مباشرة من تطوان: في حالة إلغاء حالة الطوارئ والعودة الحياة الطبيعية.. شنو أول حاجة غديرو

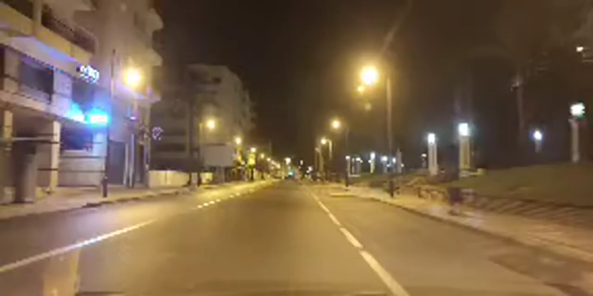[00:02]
مستبعقا شوف تيفي وسهلا، مرحبا بكم معنا في الدردشه الليليه وفي هذه الجوله عبر الشوارع الحمراء والبيضاء. الفراغ ثم الفراغ هو شعار الشوارع الحمراء والبيضاء. قولوا لنا انتم كيفاش دايره الاجواء في المدن ديالكم هاد الليله؟ مباشره من تطوان في حاله الغاء حاله الطوارئ والعوده للحياه الطبيعيه، شنو اول حاجه غديروا او غتسافروا او اي مدينه او دوله او بعد الغاء ان شاء الله حالة الطوارئ؟
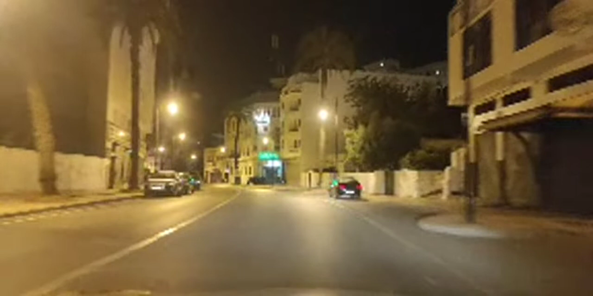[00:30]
ما لاش كافيه، نتمنى وصادقين انه في الايام المقبله تم الغاء حالة الطوارئ والعوده للحياه الطبيعيه، ولكن بغينا ارائكم، بغينا تعليقاتكم. اول حاجه بعد الحجر الصحي والعوده عوده للحياه الطبيعيه كما كانت سابقا قبل كورونا، شنو عاد ديروا؟ ونشوفوا شكون اللي قصر معنا واللي حضر معنا في هذه الليله، اكثر مدن واكثر دول بالنسبه للجاليه المغربيه اللي حاضرين معنا.
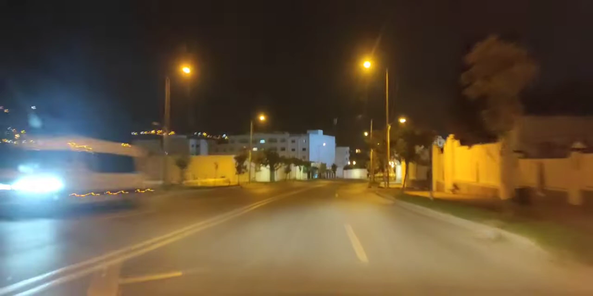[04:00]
اللي عرفوا المغرب الحمد لله في هذه الأيام الأخيرة. نتمنوا ان شاء الله صادقين ان ترجع الحياه الطبيعيه في القريب العاجل، هذا هو الاهم. اذا دردشه مع الحباب عبر شوارع المدينه، كما كتلاحظوا الدنيا خاويه، الفراغ، نمشي نخدم في العراسات مرحبا.
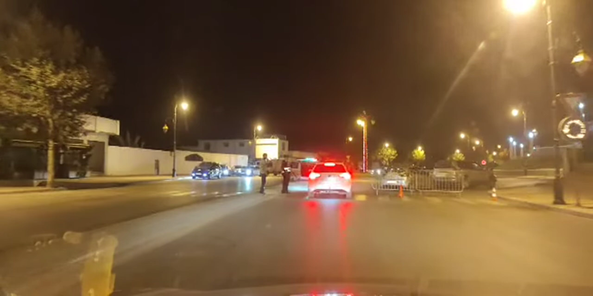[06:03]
لاحظوا سيارات ديال الامن اللي حصل تؤدي الواجب الوطني كما تنقولوا هنا في هذه المدارس. اذا انا دائما متسبعين كنشوف تبع احنا معكم في هذا البث المباشر. لاحظوا تدخل ديال السلطات الامنيه، مراقبه لاصقه في هذه اللحظات.
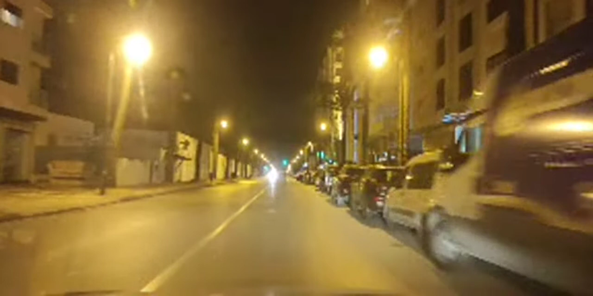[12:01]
دابا عاد قبل ما نطلق المباشر كنت محطه ديال التاكسيات ديال الفنيدق، طلعوا السيارة ديال الاجره فيهم بعض الشباب صغار، تراج بانه غادي يعملوا شي قفزه نوعيه او شي حرقه بين قوسين بحال اللي وقع في الشهور الماضيه، ولكن كليله من الفشل ما كاين والو. تحية للناس ديال طنجة عروسة الشمال، تحية لكل المتسبعين الأوفياء داخل الوطن وخارج الوطن. كما كتلاحظوا معنا متسبعينا، يعني المدارات كلها تحت المراقبة الأمنية.
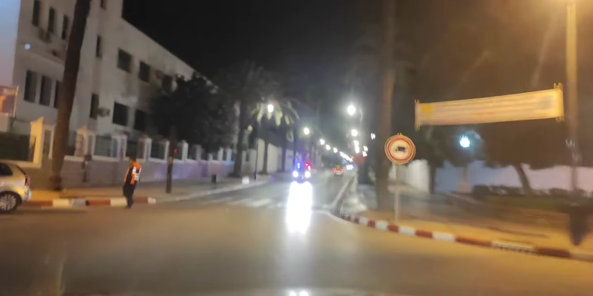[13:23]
الناس اللي خارقه قانون ديال الطوارئ تتم توقيفهم. كاين انزال امني قوي اغلب المدارات، مدخل ديال تطوان في وسط المدينه هنا في الجهه ديال سنيط الرمل المرجان، يعني في اهم المدارات كاين انزال امني كبير. اذا دائما متسبعين احنا معكم في هذه الدردشه الليليه، هذه الاجواء ديال تطوان في هذه اللحظات.
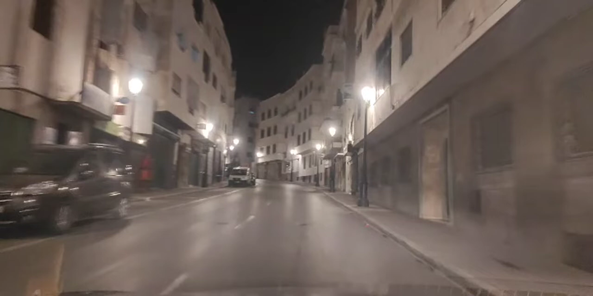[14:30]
وتمشي تنعس. اذا من تطوان دائما متابعينا الاهم هو الدعوه ديالكم اللي رفع علينا الوباء، نتمنوا ترجع الحياه الطبيعيه، نتمنوا ترجع المياه المجاريها، ونتمنوا ان شاء الله الغاء
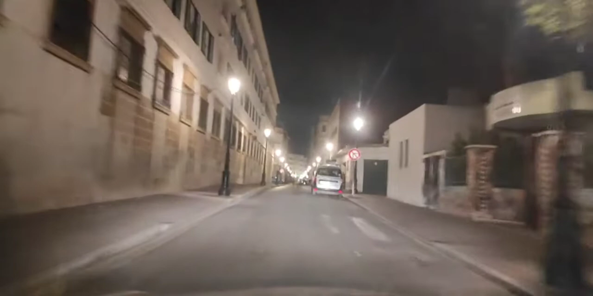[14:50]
السعه الاضافيه، فتح الحدود، المساجد، المقاهي، المطاعم، انتعاش الحركه الاقتصاديه والسياحيه، هذا هو الاهم. اذا متابعينا شكرا لكم، غادي نوصلوا لساحه موري المهدي بلاصه بريمو، غادي نختموا هذا المباشر. نتمنى تكونوا قضيتوا معنا اوقات جميله في هذه الدردشه ديال الشوارع والازقه ديال تطوان.